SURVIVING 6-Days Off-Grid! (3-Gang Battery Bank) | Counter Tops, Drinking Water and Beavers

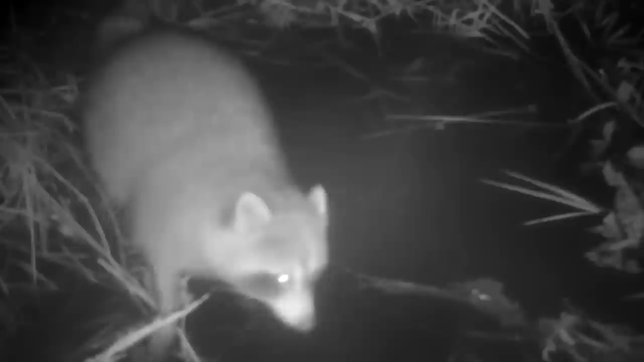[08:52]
Hi guys, next day back at the pond, we've had our browning trail camera aimed right over the water hole I made through the little beaver dam.
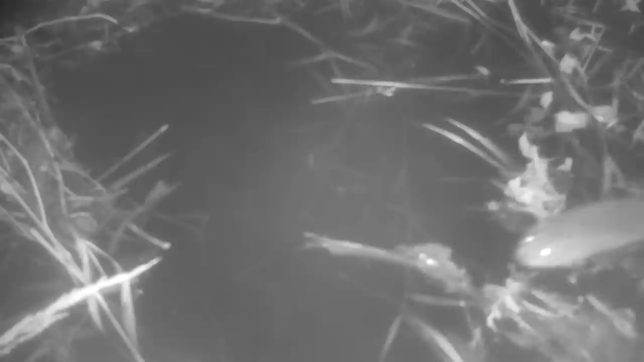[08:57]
And guess what? The beaver's not been here. So it's good news and bad news. Good news for the owner, bad news for us because it means we can't eat it. I'm going to keep the trail camera here for a little bit. I'm going to replace it because this one's a dark ops. It's more applicable, applicable.
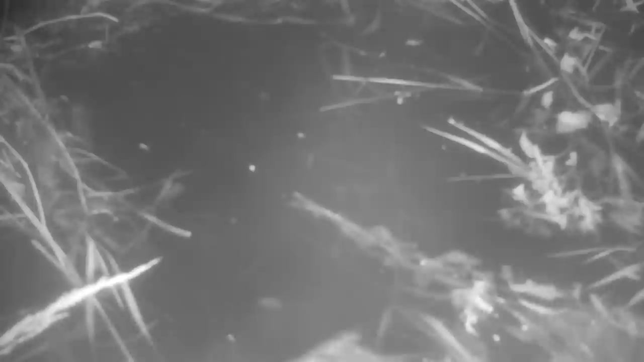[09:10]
That's a big word for outdoor channel. It's more applicable in the forest on deer
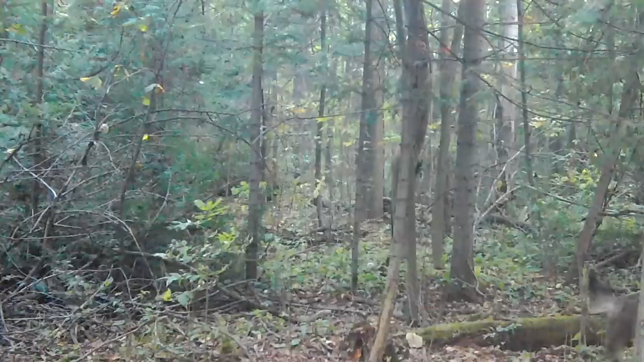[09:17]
trails because it doesn't spook the deer at all.
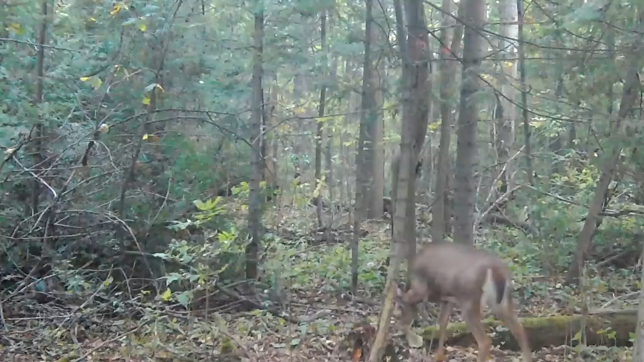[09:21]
I've got trail camera footage of them and they don't even know it's there. I don't need to avoid spooking like a beaver or whatever else is going to be using this creek system.
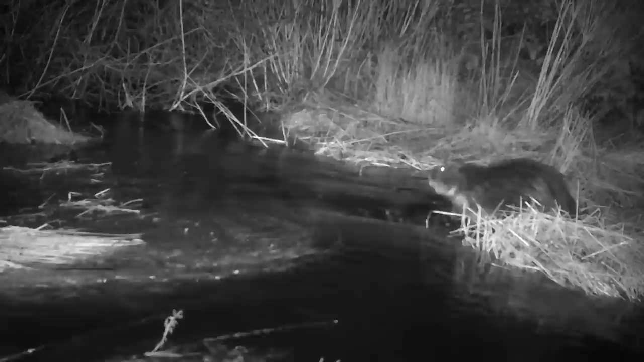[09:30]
So I'm going to replace it with just a regular infrared and I'll take the dark ops and we'll take it off in the woods someplace else and I'll use this one other time so I don't spook deer with it.